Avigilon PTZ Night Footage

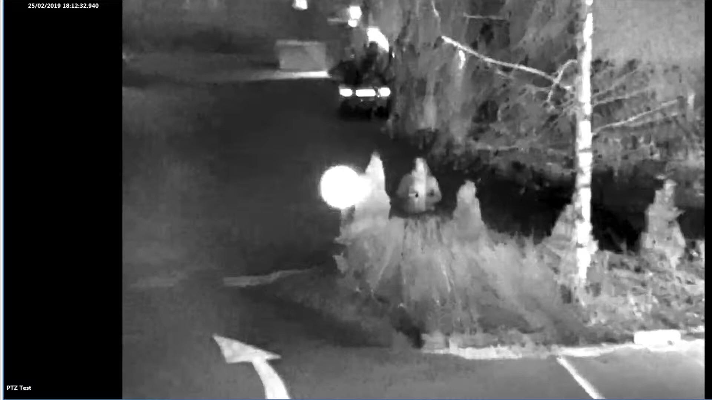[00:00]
Hi, I'm Nikki from Eclipse. Just want to share with you some footage from our Revigilon PTZ camera. So the other night we were told that there was somebody hanging around outside our office.
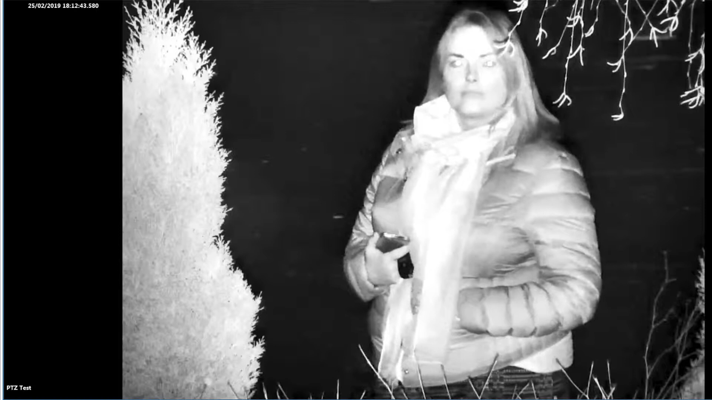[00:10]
So we decided just to have a look at the footage and sure enough, yes, there is somebody there.
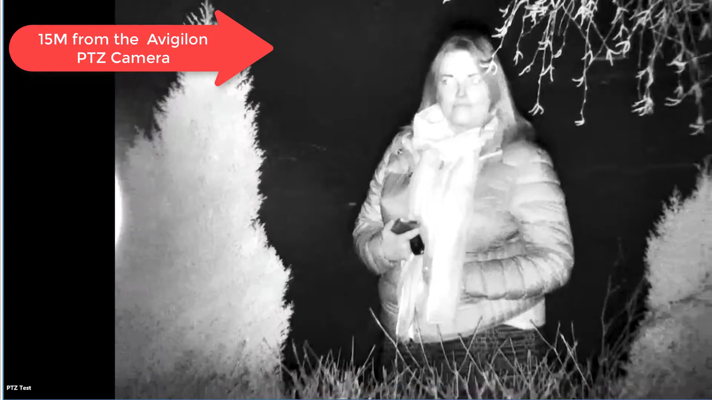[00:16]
Now, if you knew that person at 15 metres, you would have been able to have identified them from that footage that was just there.
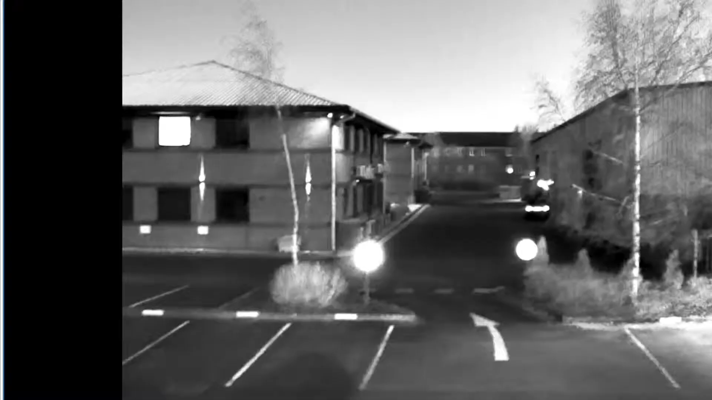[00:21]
We then went on to follow them for a little while and they kind of had a walk around the business park.
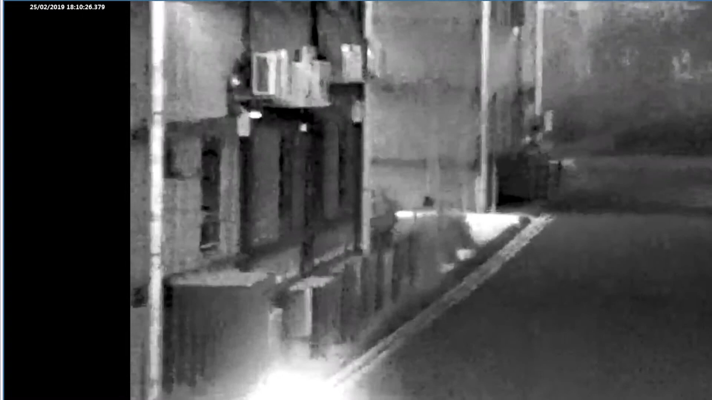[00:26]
And this footage here that you can see is at 50 metres. Again, if you knew that person, you would be able to identify them without a shadow of a doubt.
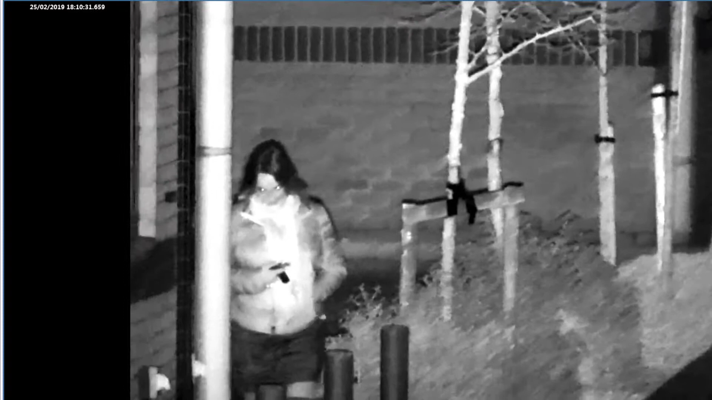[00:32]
So the detail there from the PTZ camera is phenomenal.
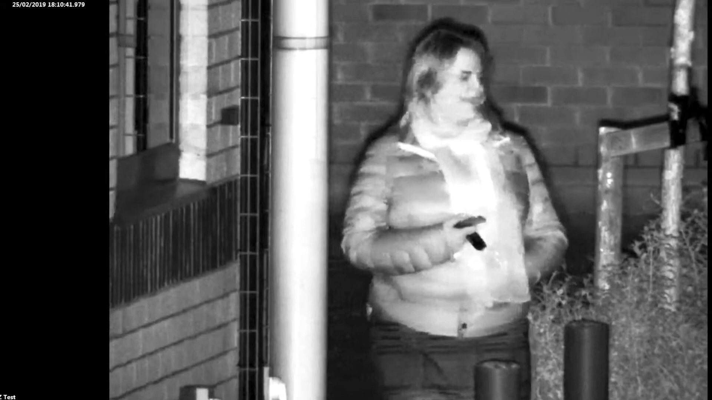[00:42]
It then goes on to show you more footage of even further away. So we're looking at 90 metres away on the next shot.
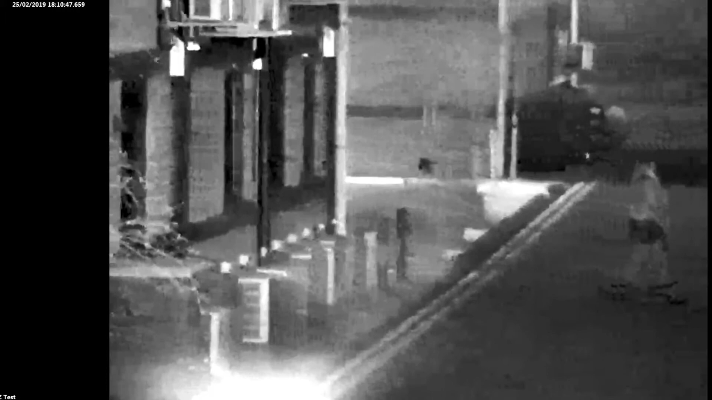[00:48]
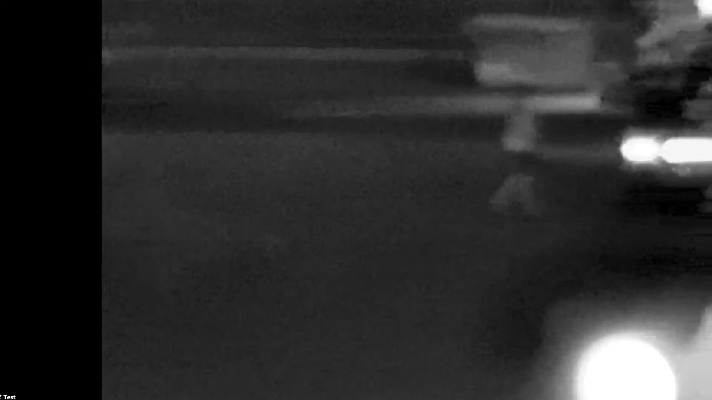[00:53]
Again, if you knew this person, you would definitely be able to identify them from when it zooms in.
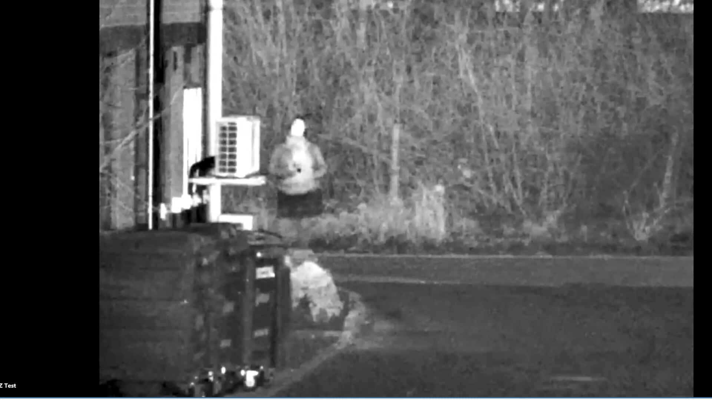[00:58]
So if you want to try and identify this person,